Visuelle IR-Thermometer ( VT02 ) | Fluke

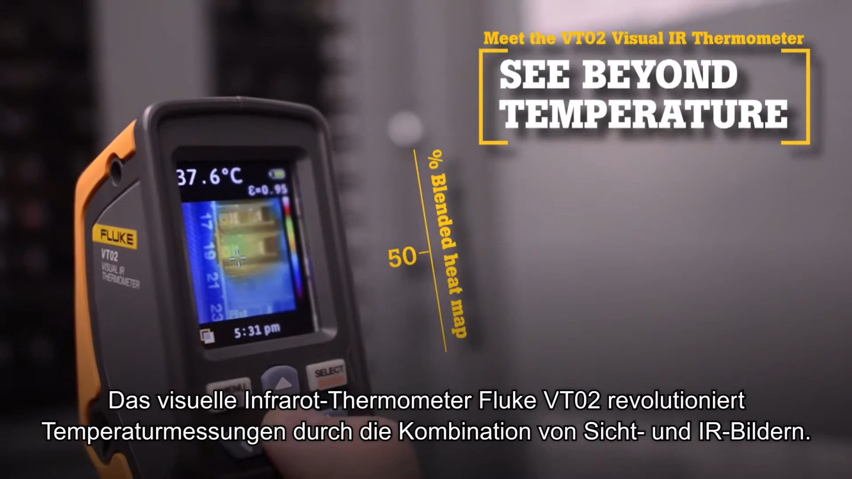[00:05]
On screen: spot 37.6°C
Now there is a new tool category, Visual IR Thermometers.
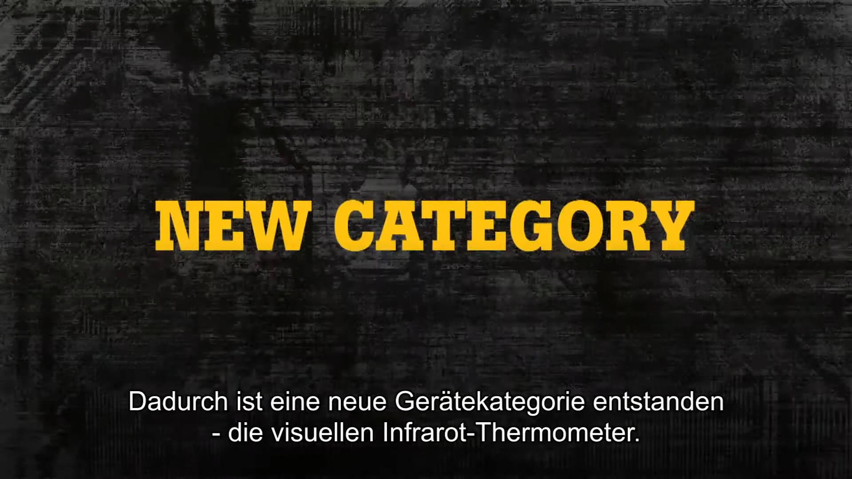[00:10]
By taking thousands of measurements per second,
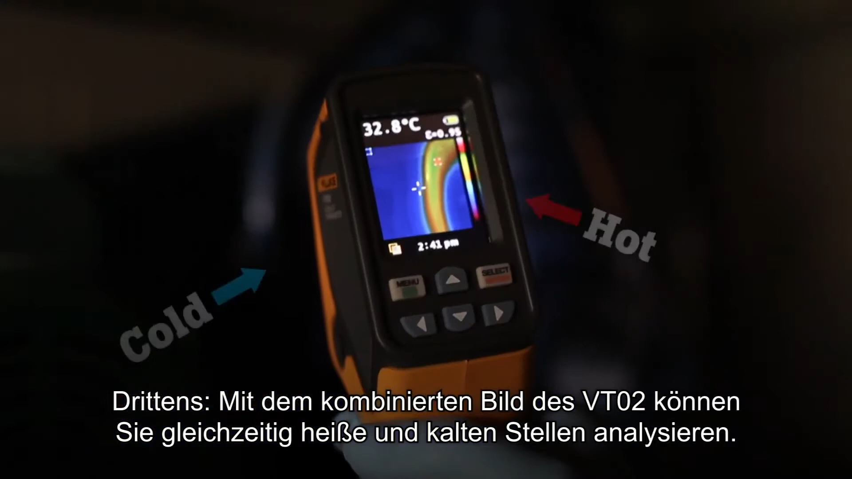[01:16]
On screen: spot 32.8°C
Simply align the center point with either marker and
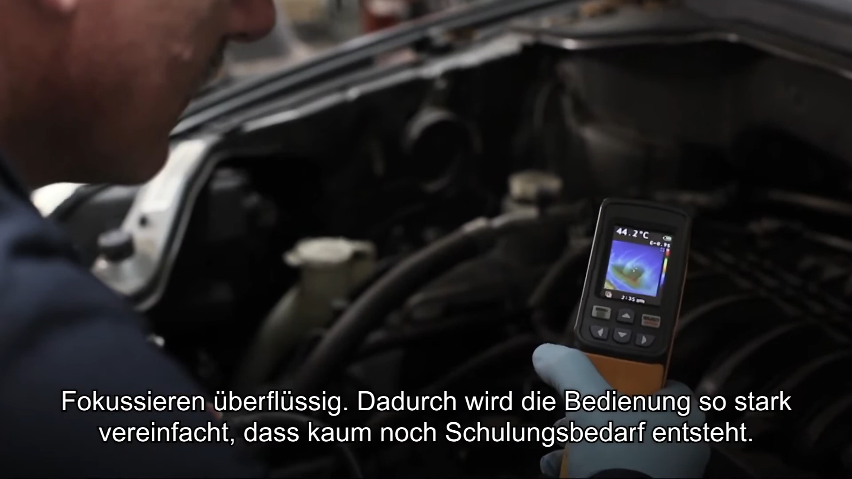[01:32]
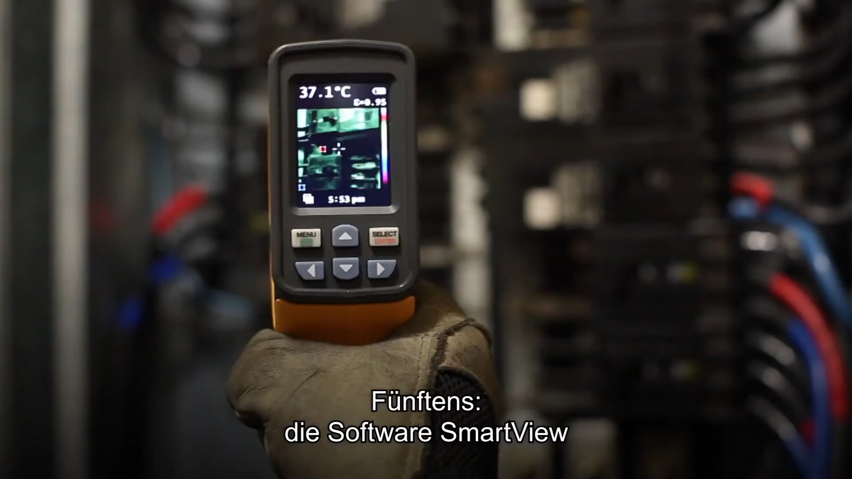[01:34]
On screen: spot 37.1°C
The fifth key benefit, SmartView software.
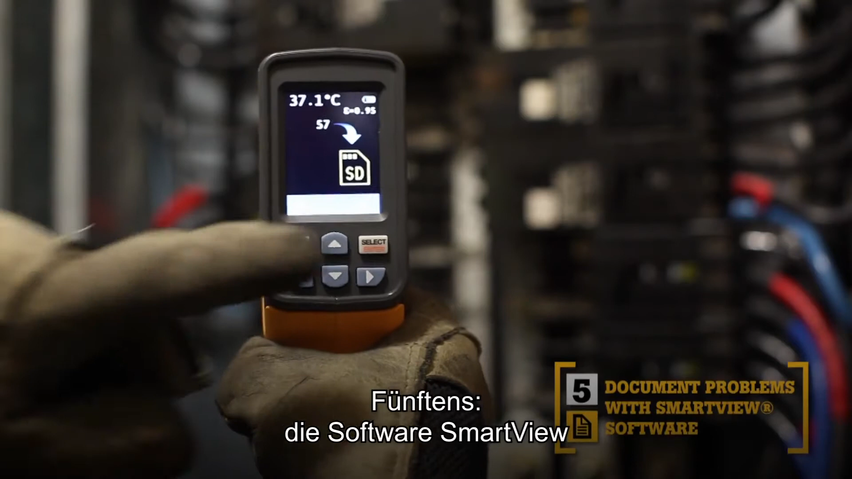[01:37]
With every pull of the trigger, the VT02 simultaneously saves thermal heatmap data
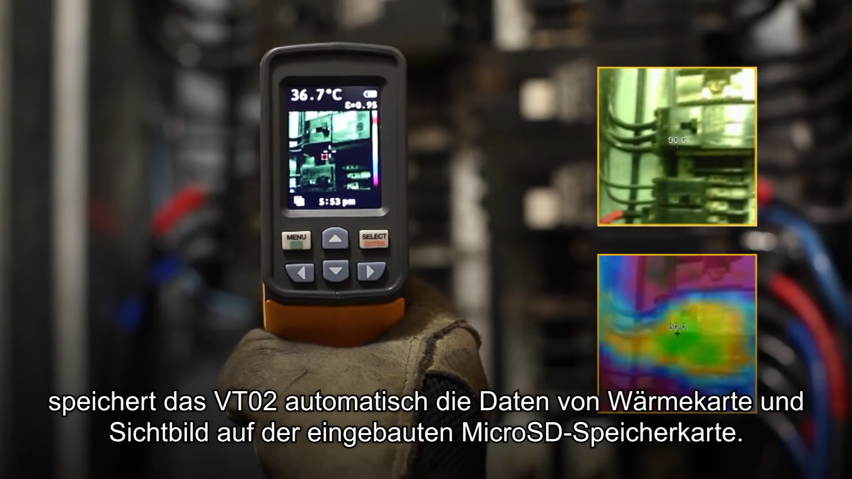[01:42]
On screen: spot 36.7°C
and a visual image onto the included microSD card. Then import those images into SmartView software.
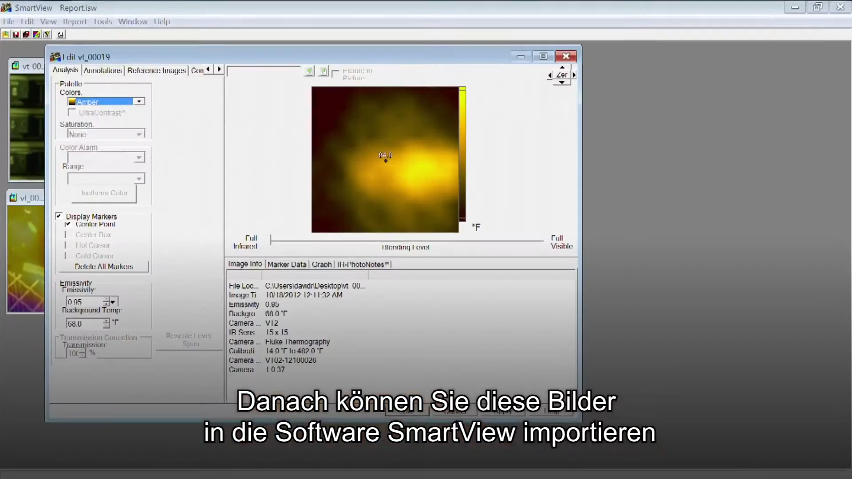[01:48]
Adjust the palettes and the blending modes from 0, 25,
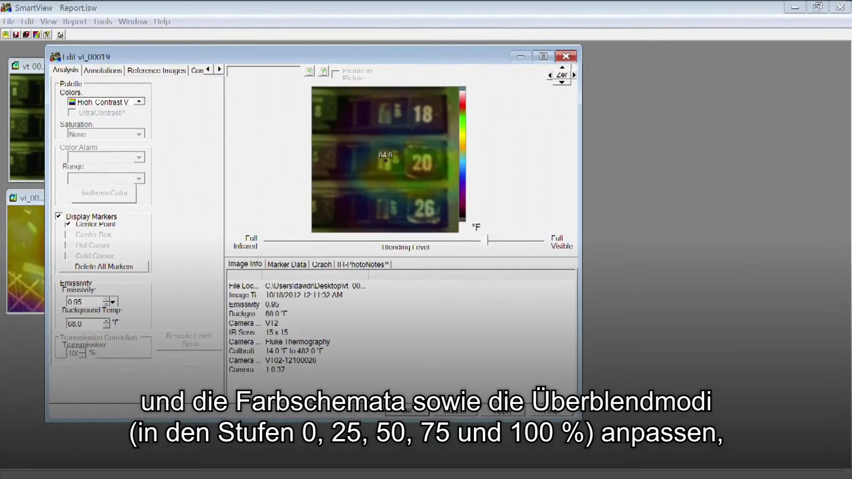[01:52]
50, 75, and 100% to get the best image.